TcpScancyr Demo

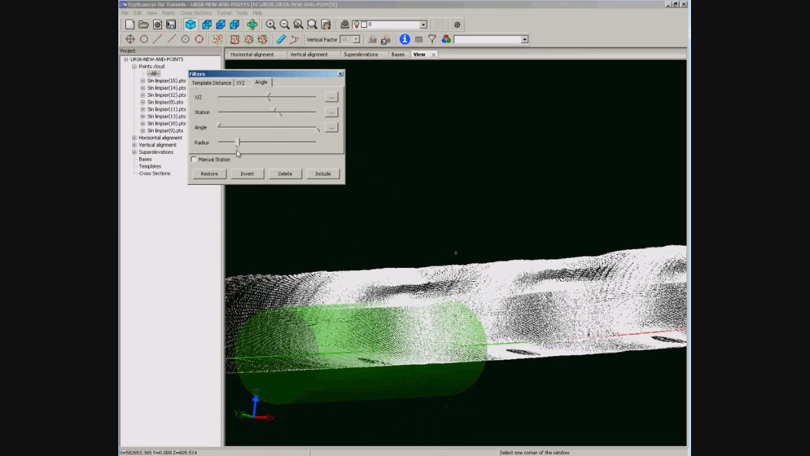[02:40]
You can see now the filter by angle option in which we can define a cylinder or segment of cylinder that can be very useful for cleaning points in ventilation pipes for instance. We have to create a new file and give some parameters. The most important are initial and final station, interval and bandwidth,
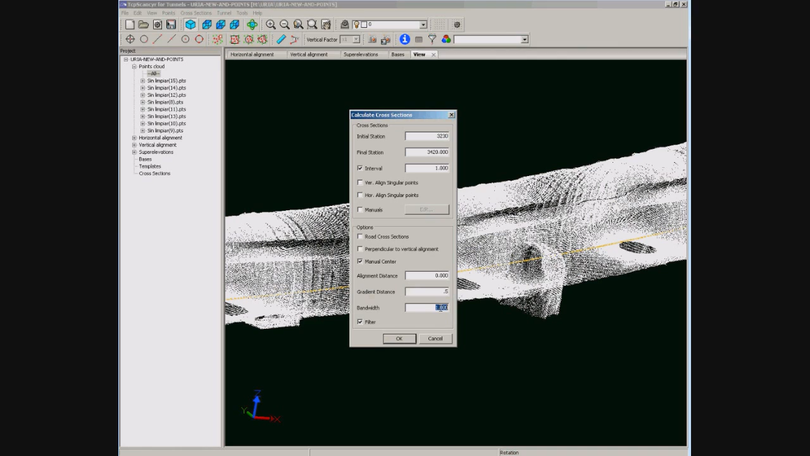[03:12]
that is the maximum distance from points to the cross section plane. All cross sections have been computed as you can see in the drawing and table of contents.
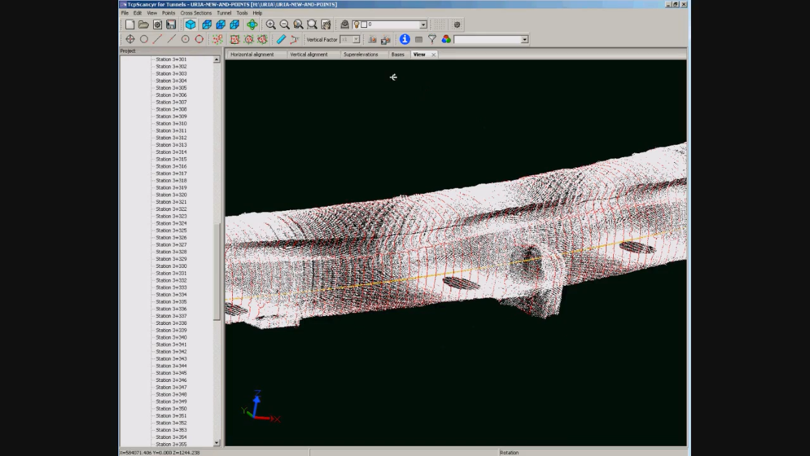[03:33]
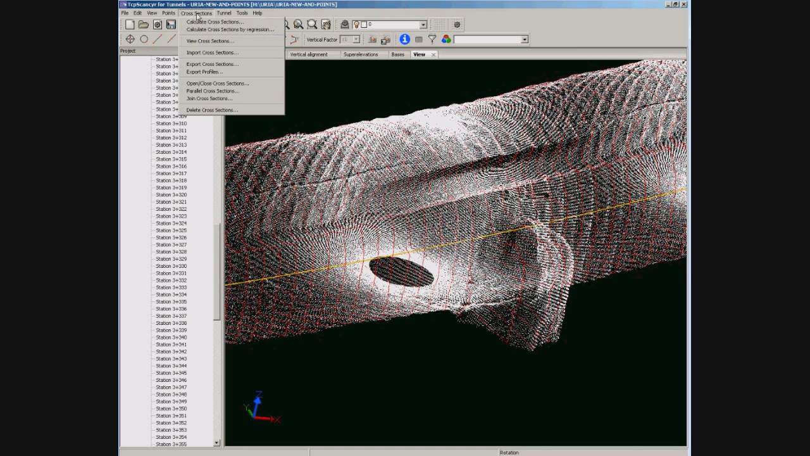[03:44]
We can add more detail in some important stations, for this gallery we are going to get cross sections every 20 cm.
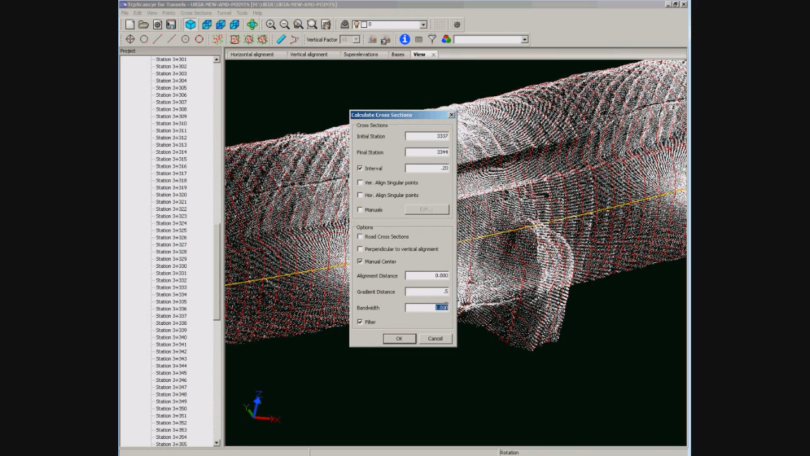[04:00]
You can see now the cross sections over the point cloud.
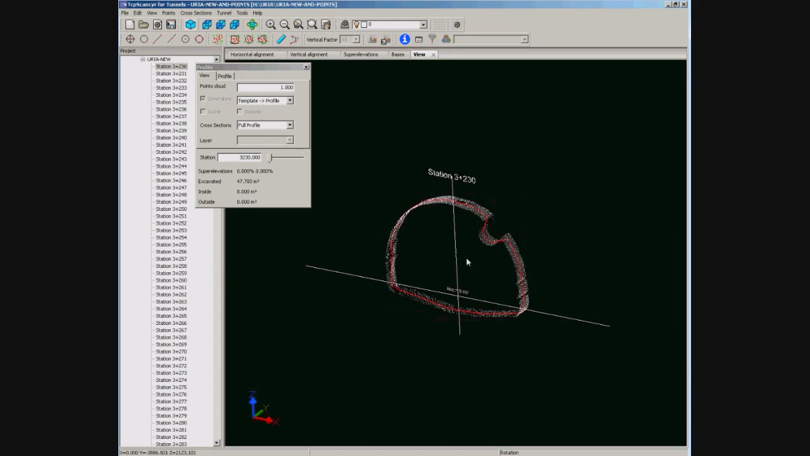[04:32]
We can view the cross sections for the station desired simply by selecting it in the table of contents.
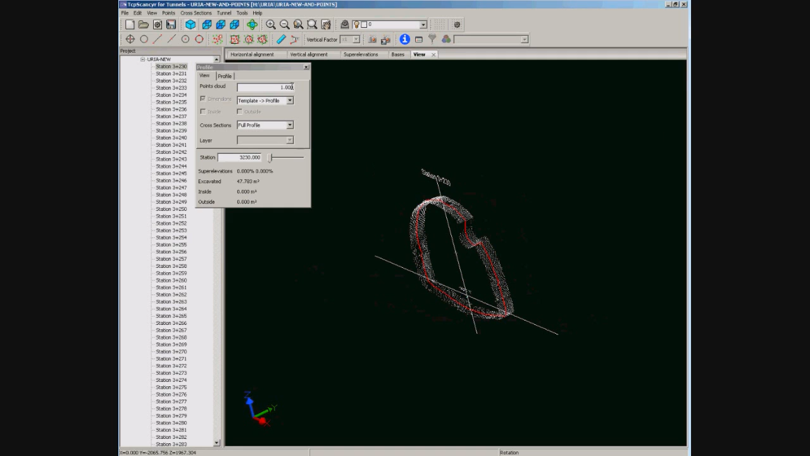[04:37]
Also you can see the points near the cross section plane up to some distance that can be changed.
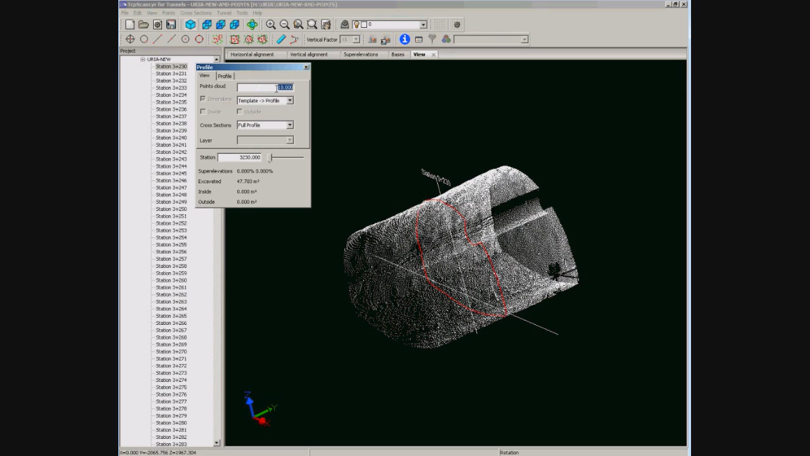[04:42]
In order to get the correct cross sections we can remove points that don't belong to the tunnel.
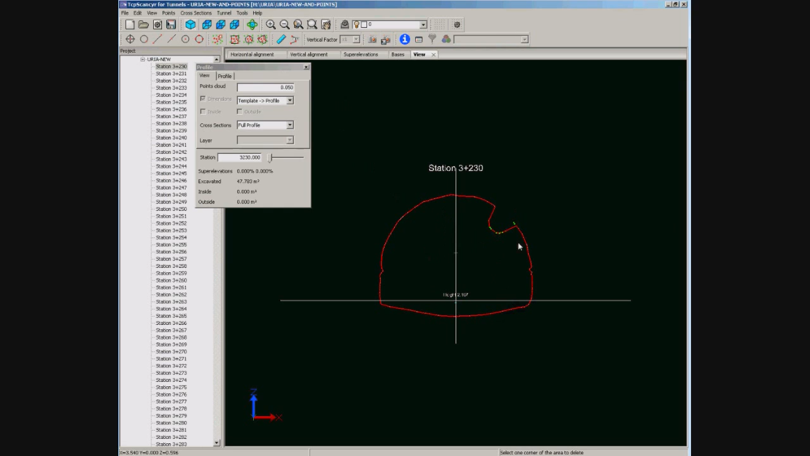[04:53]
Now we select them by rectangle or polygon. If we delete them, the cross section is recomputed.
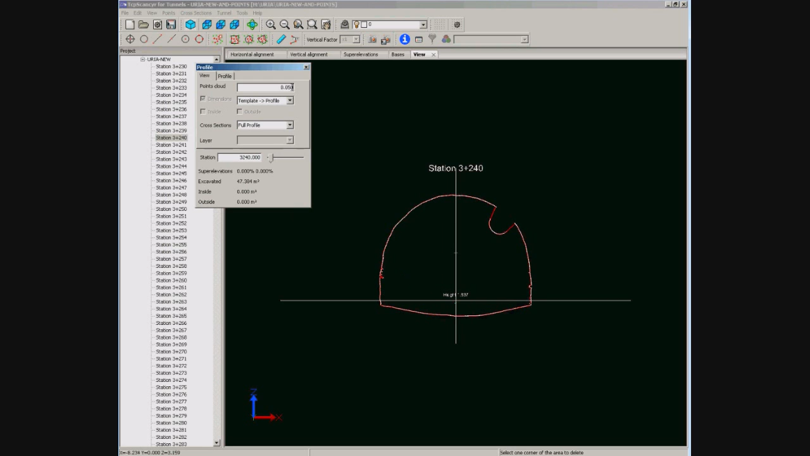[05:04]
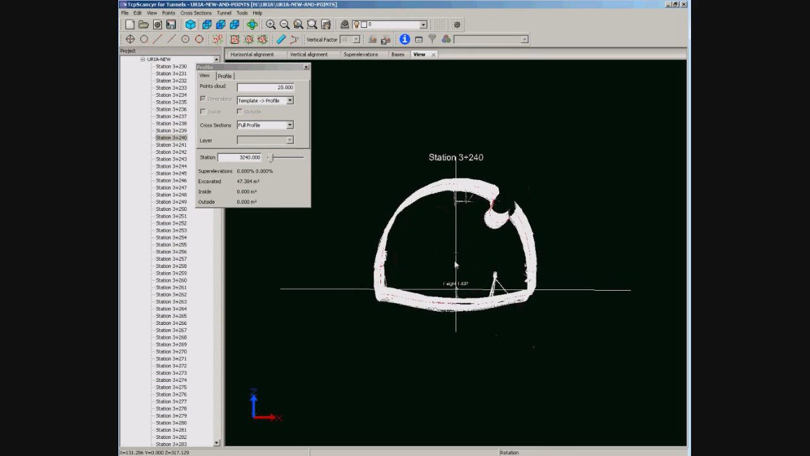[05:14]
We can repeat this procedure not only station by station, but using a longer segment. For instance we are going to show 10 meters at each side.